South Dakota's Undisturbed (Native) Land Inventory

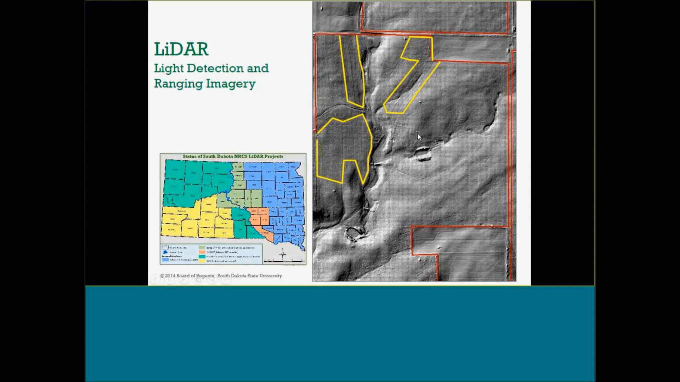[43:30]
So what you see here is fields that we initially called crop ground with aerial imagery. Now you've got this nice LIDAR image and it actually shows that we missed a couple. So we're hopeful that LIDAR really does for us. Here you've got the fields identified. I'm sorry.